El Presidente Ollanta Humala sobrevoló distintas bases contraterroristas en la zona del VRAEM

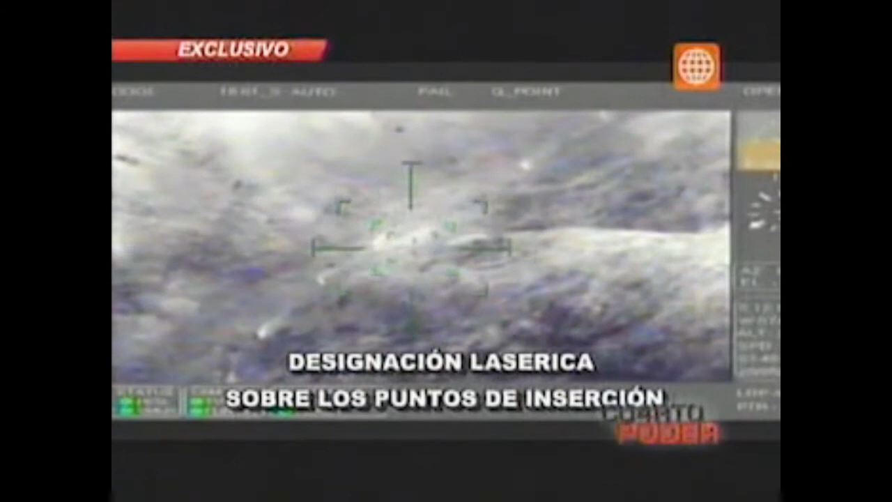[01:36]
explota y luego cerca de las 10 de la noche del domingo 11 de agosto,
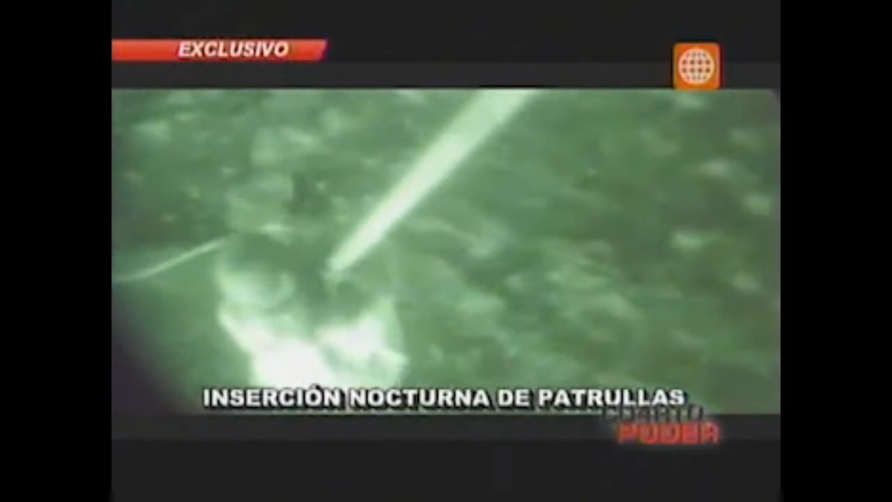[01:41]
cuando los efectivos de las fuerzas combinadas bajan de los helicópteros.
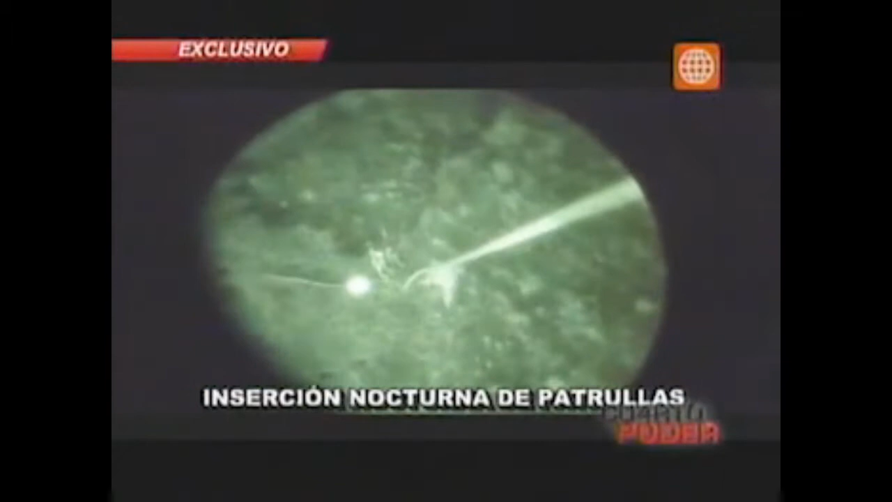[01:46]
Procedimiento denominado inserción nocturna de patrullas. El momento en el que éstas controlan la zona de acción,
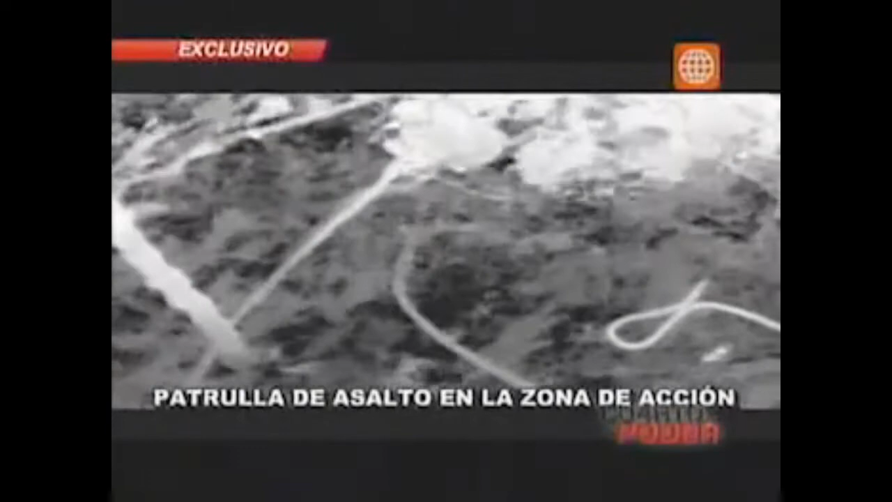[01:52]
se infiltran y toman contacto con el grupo de reconocimiento,
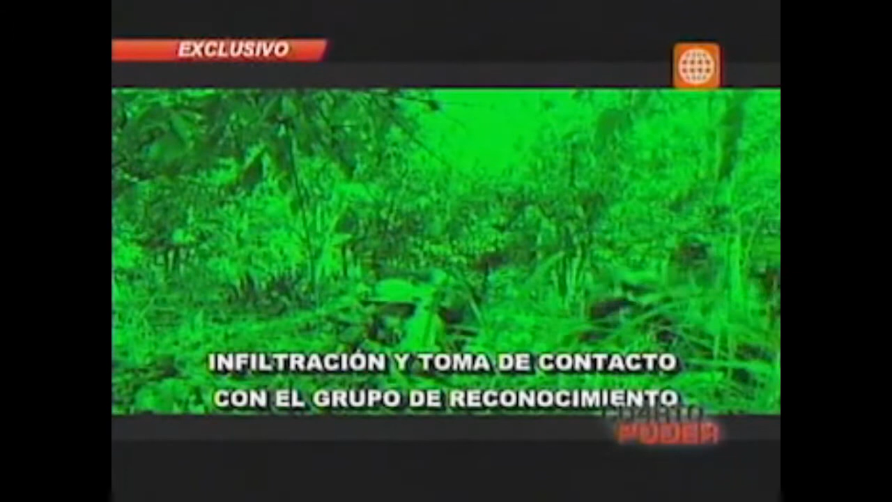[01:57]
a pocos metros del incendio provocado por la explosión,
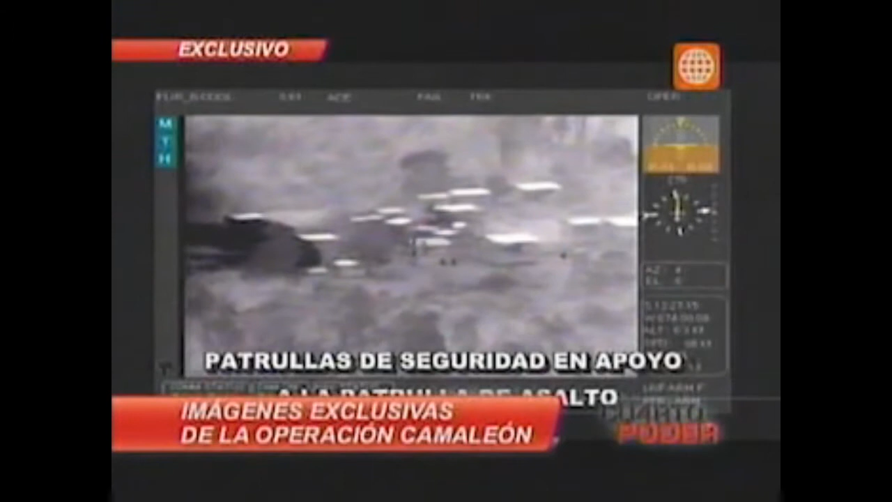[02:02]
y luego el descenso de la patrulla de seguridad que acude a apoyar a la patrulla de asalto.
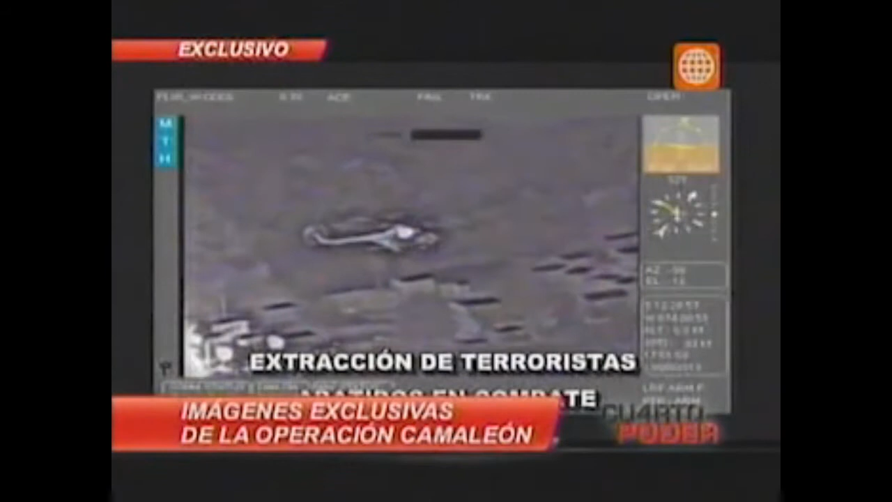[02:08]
Poco después son retirados los cadáveres de los senderistas abatidos para luego demostrar la satisfacción de la misión cumplida.